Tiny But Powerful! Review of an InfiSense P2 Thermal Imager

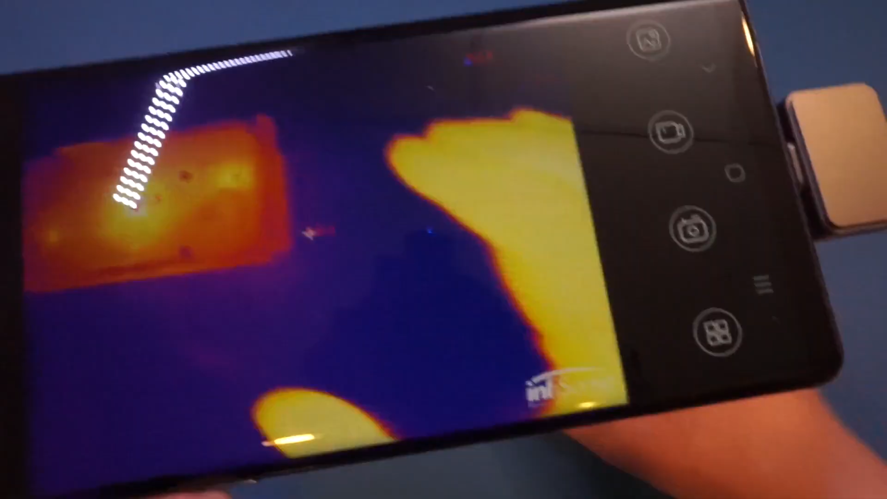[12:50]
this arduino board and you can see that we are able to pick up a lot of the details
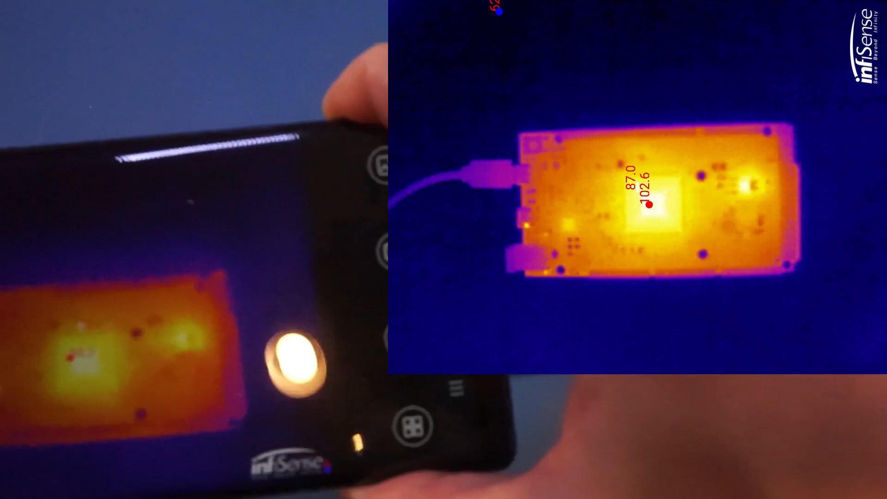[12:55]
that is thanks to the high resolution of the ir sensor here now
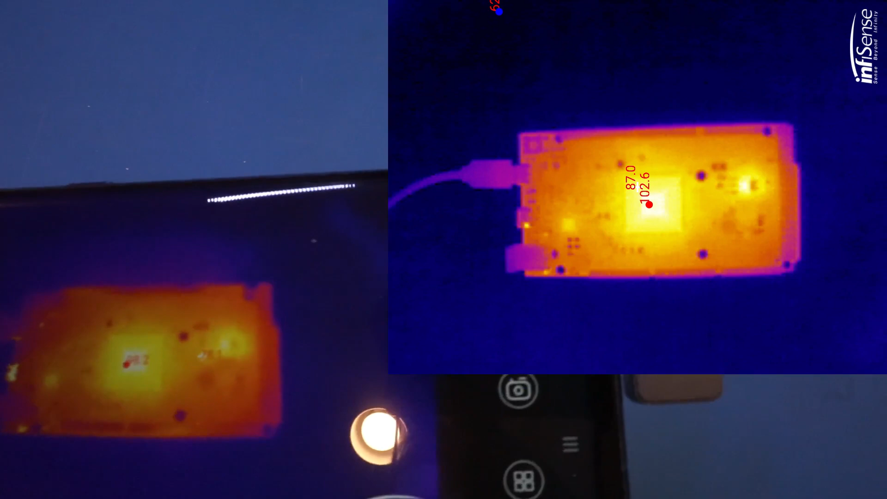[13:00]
you will notice that although the p2 has much higher ir resolution in my opinion it is not as well suited for electronics work as the
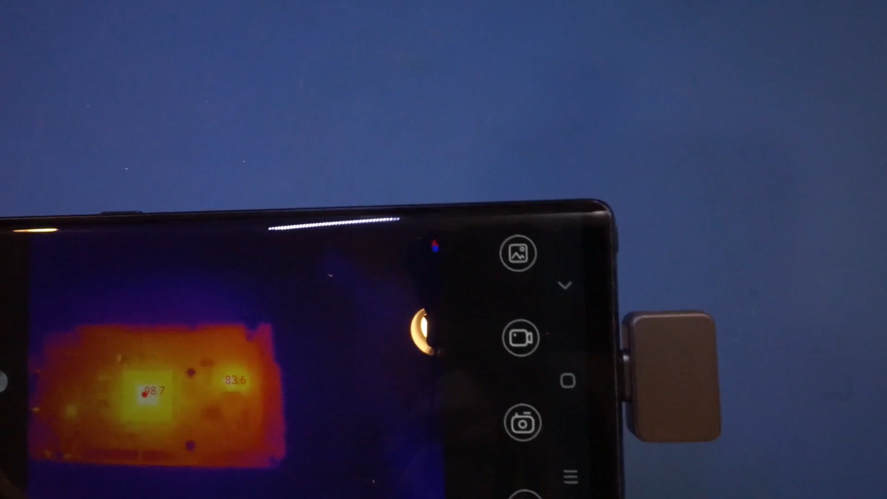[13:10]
unity uti 85a i revealed a while ago and this may due
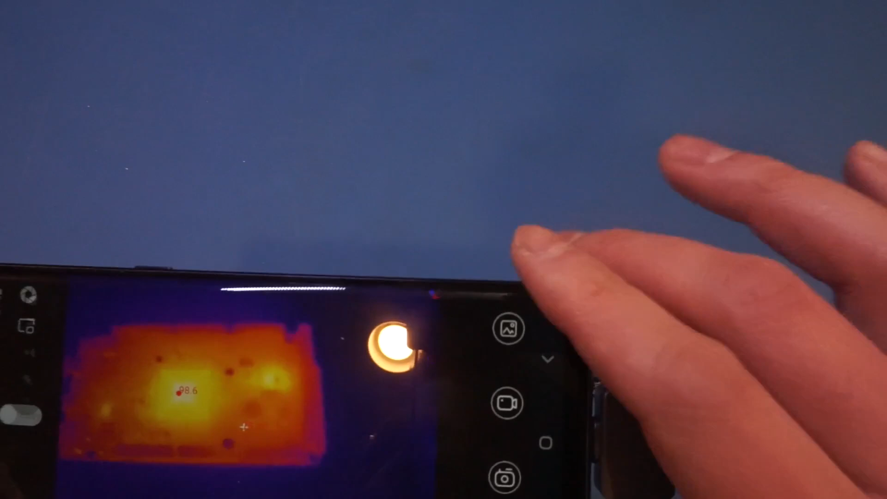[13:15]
to the fact that the minimal focal distance as you can see here i'm not able to focus
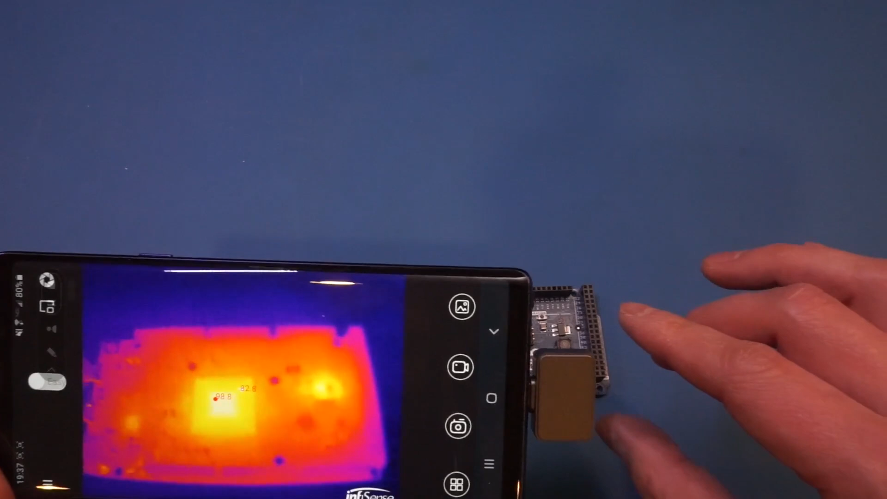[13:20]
it very close to the target as i could with the uti
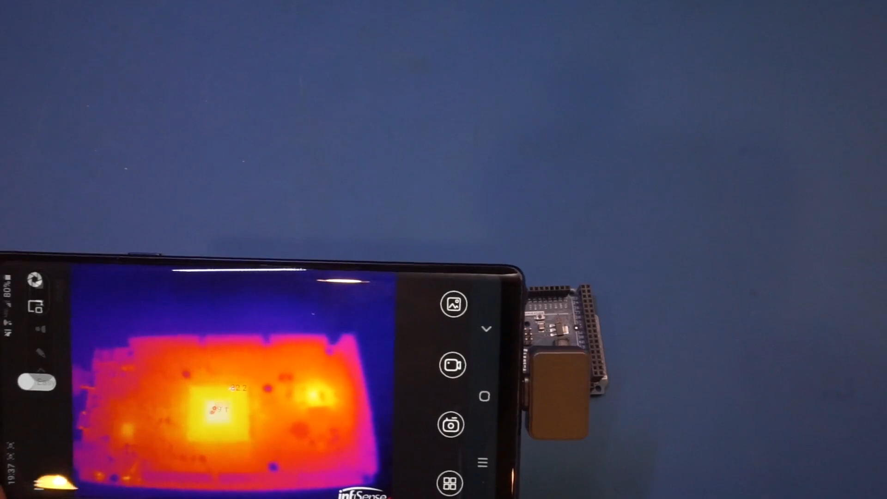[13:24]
85a and still remain in focus this limits the effective resolution you get the closest distance i can get focus with this p2 sensor
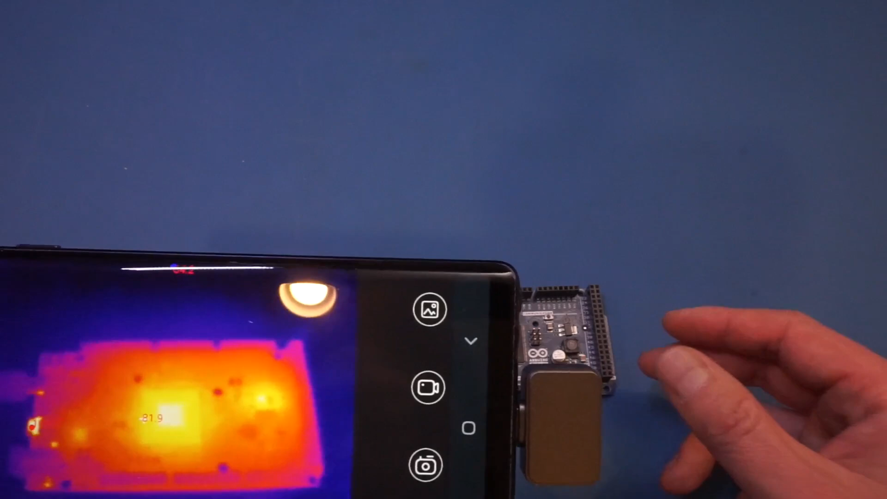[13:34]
seems to be at around actually a little bit closer to 20 centimeters maybe at about
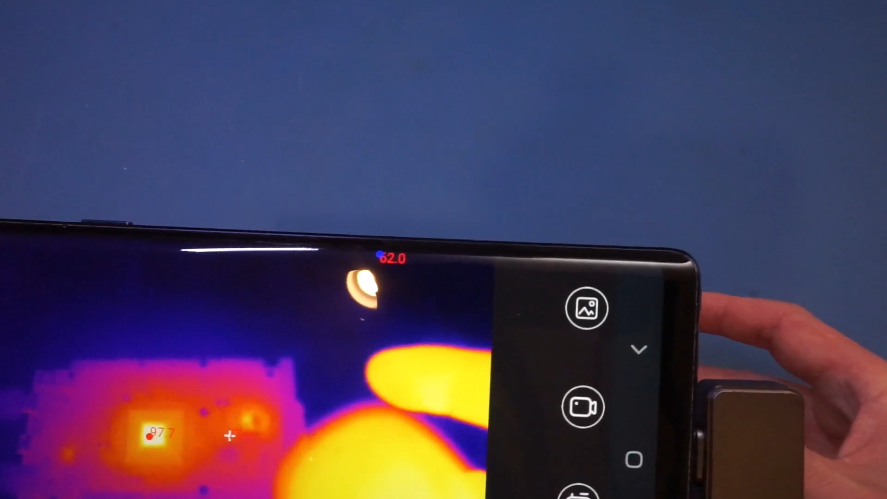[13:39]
15 or 10 centimeters and that's the closest i can get and you
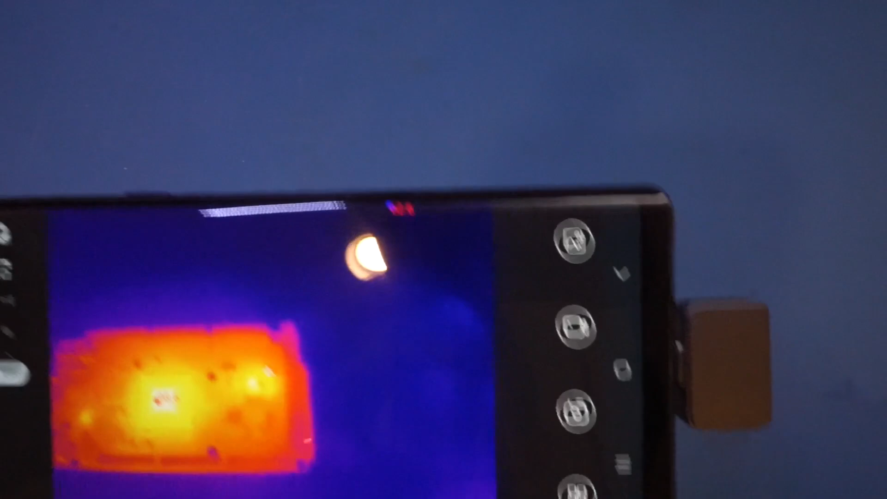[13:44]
can see that the three pin regulator just about right there so
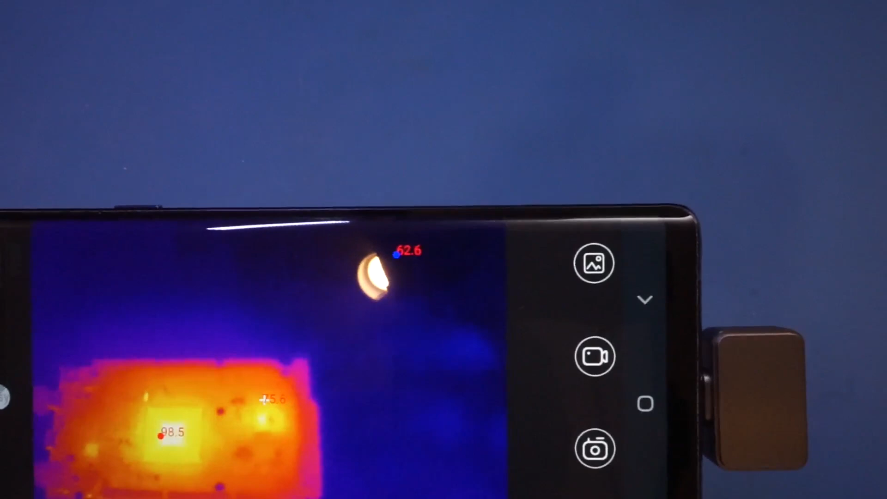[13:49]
if you recall that in the dupi 85a test we can see that very clearly
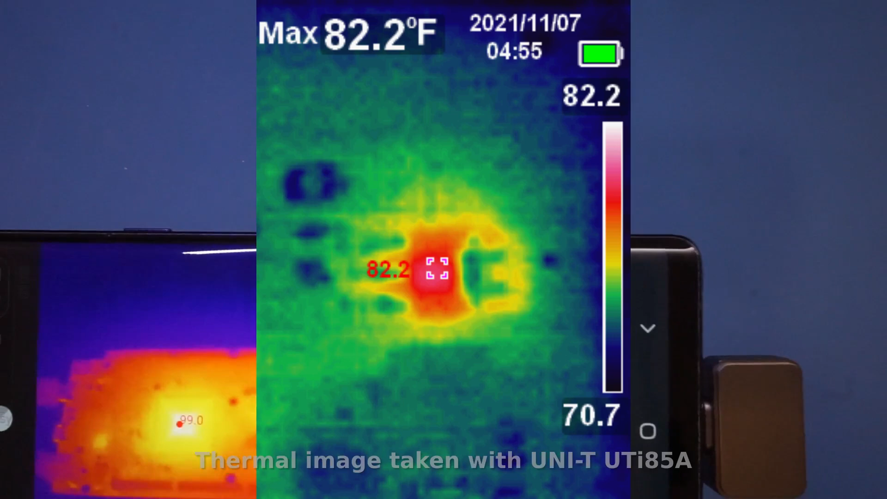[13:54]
On screen: max 82.2°F
because we actually can put the sensor head right next to that regulator whereas here if i put that close you see that we are not able to discern
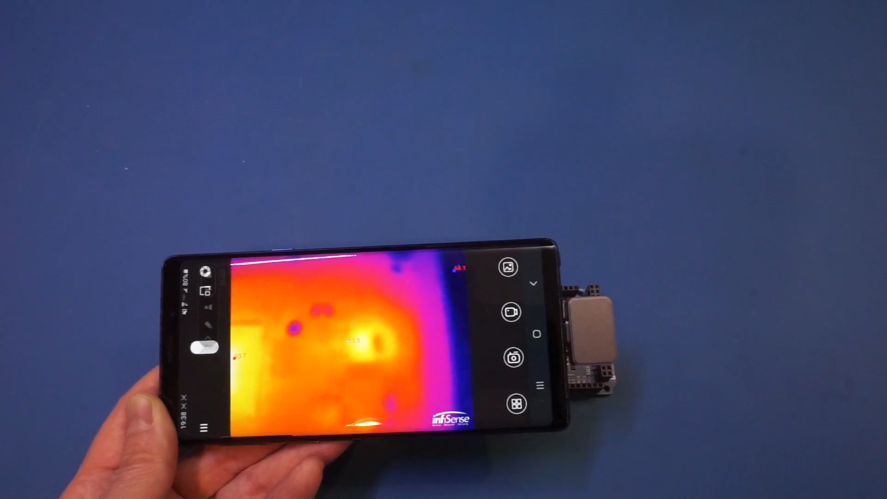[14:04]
the feature because it's out of focus but this sensor does have a
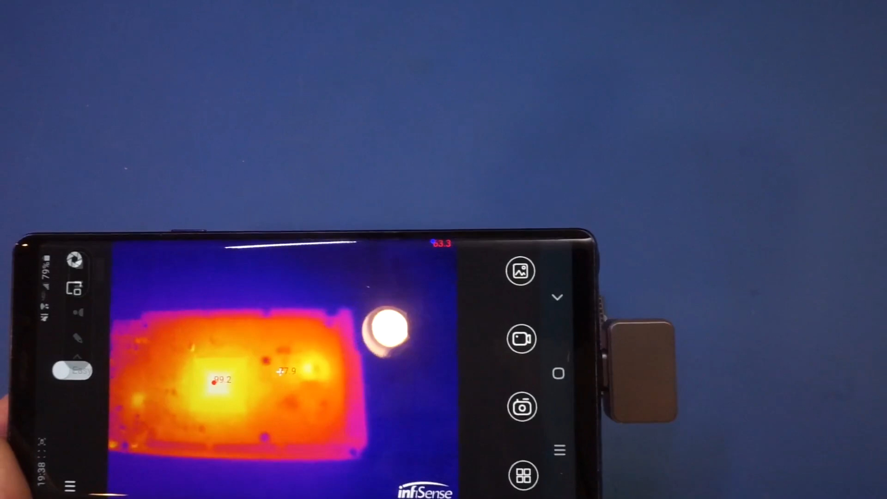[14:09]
lot higher resolution and you certainly get a large field of view thanks to that
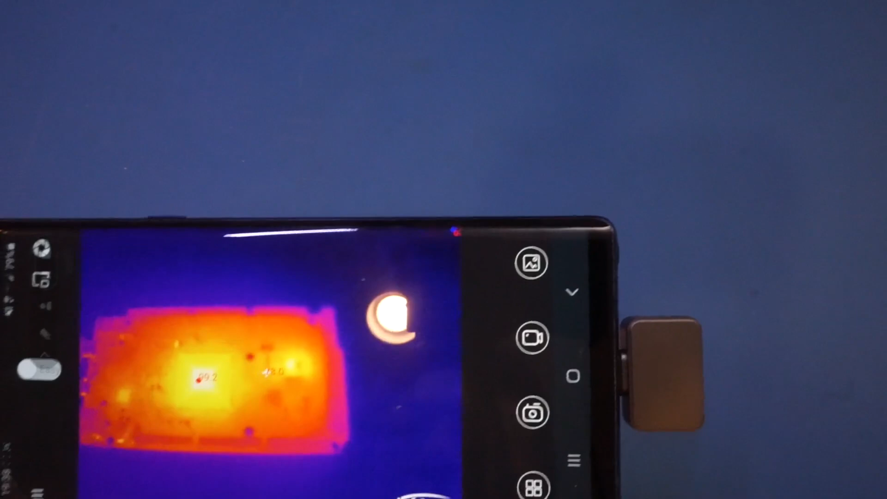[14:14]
higher resolution and of course you can see that we still have that
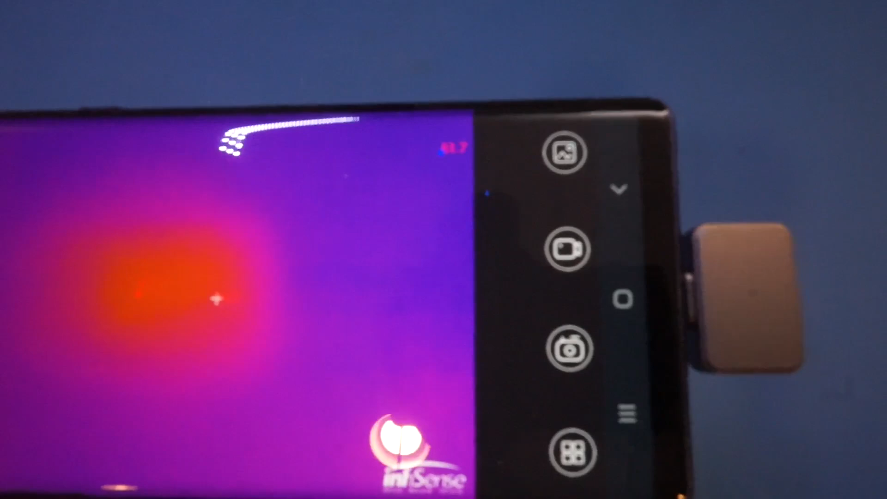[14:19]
the heat signature from the arduino board here but right now i think i will show you is
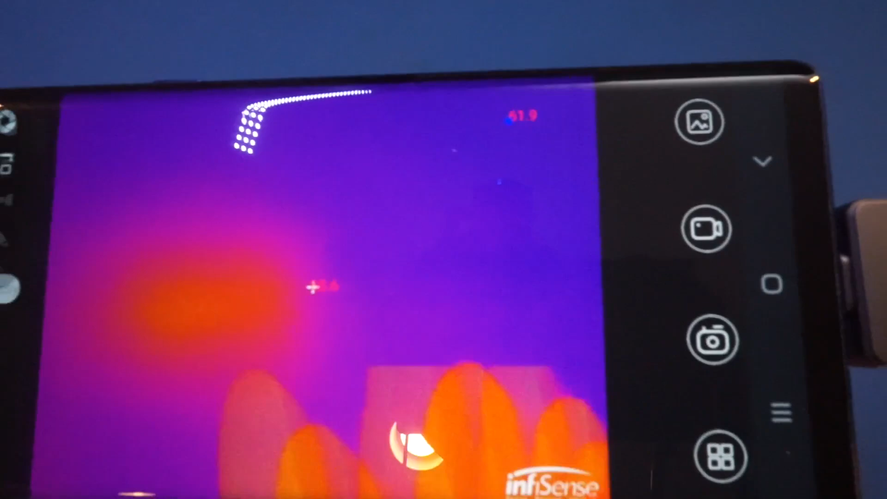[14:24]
if i place my hand here and as we have done with the other ir sensor you will see
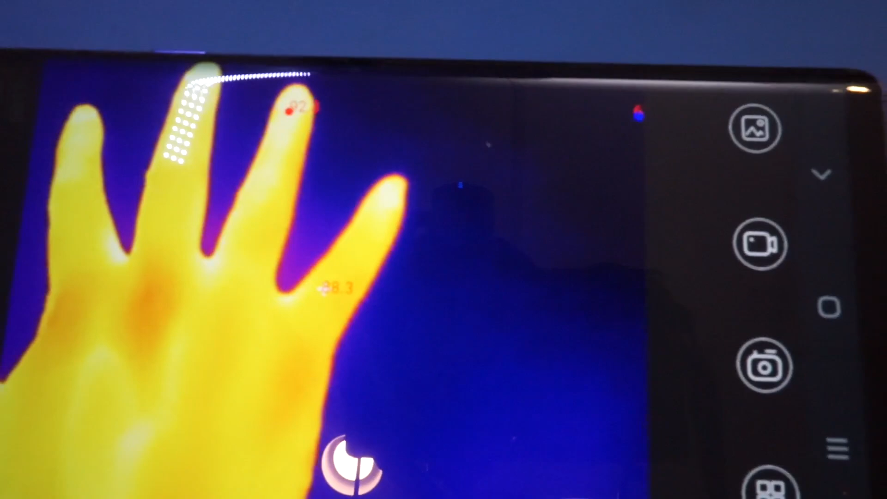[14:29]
the ir signature of my hand on the table
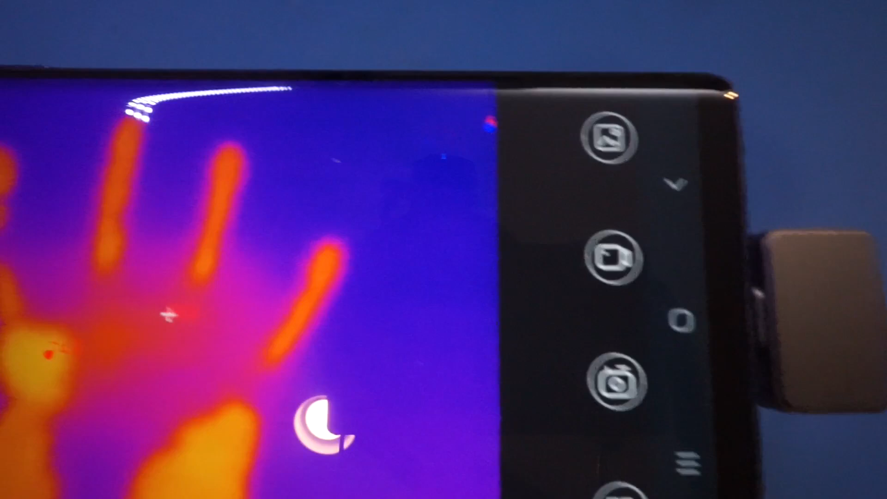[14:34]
that is pretty cool here of course one of the key advantages of